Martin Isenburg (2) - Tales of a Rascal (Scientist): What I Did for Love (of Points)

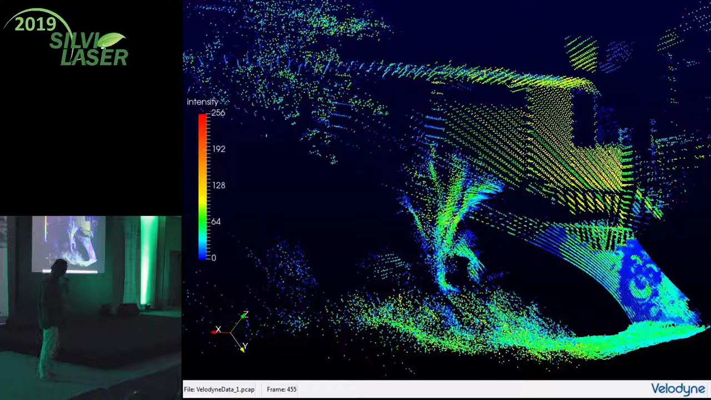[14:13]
pictures as a really cool murals on the wall that come out quite nicely in the
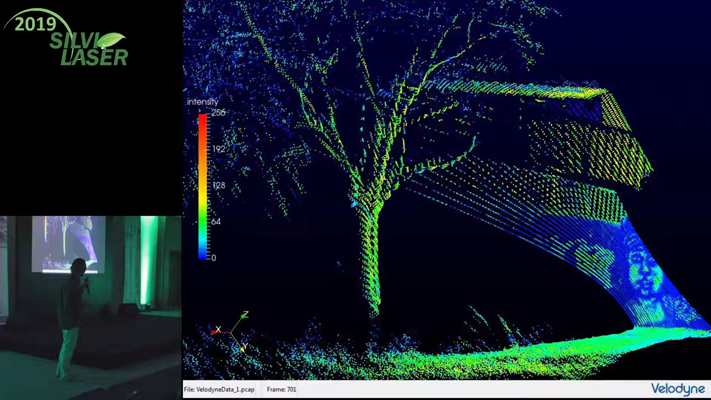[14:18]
intensity even of this older validine system there is a co-working space that opened up